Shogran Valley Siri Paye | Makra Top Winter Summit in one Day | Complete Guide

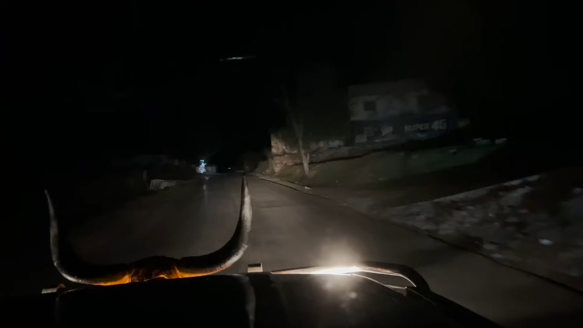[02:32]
एबटाबाद से शुग्राह का रास्ता 90 किलोमीटर है, जो कि तकरीबन 2.5 घंटों में इंशाल्लाह हम कंप्लीट कर लेंगे। डीजल भी आगे से डलवाते हैं, और रास्ते की सिचुएशन ये है कि ट्रैफिक वगैरह नहीं है, रात का टाइम है।
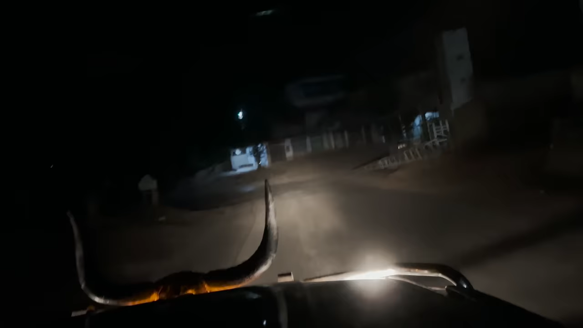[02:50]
रात को जाने का सबसे बड़ा एडवांटेज ये होता है कि आपको ट्रैफिक नहीं मिलती रोड पर, आप आसानी से पहुँच जाते हैं। हम मौजूद हैं इस वक्त छाता इंटरचेंज पे, और ये इंटरचेंज जो है अगर आप कलंदराबाद वाली
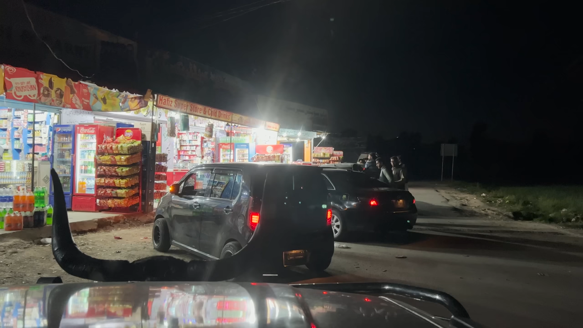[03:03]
साइड से ही जाएं जीटी रोड से तो 28-30 किलोमीटर वो शॉर्ट पड़ता है, और ये वाला रोड जो है ये थोड़ा सा लॉन्ग पड़ता है।
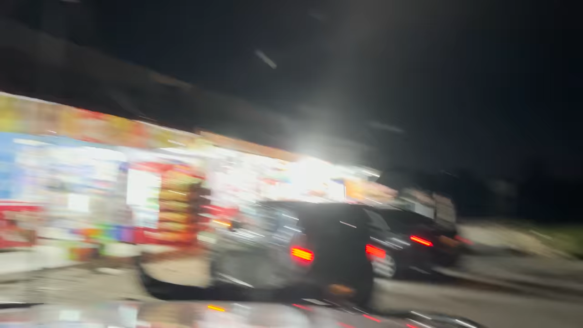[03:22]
अभी इधर से हम जाएंगे, रश भी है थोड़ी सी क्योंकि ईद की वजह से लोग घूमने फिरने आ रहे हैं। सुबह फजर के टाइम पे ही आप देख लेंगे।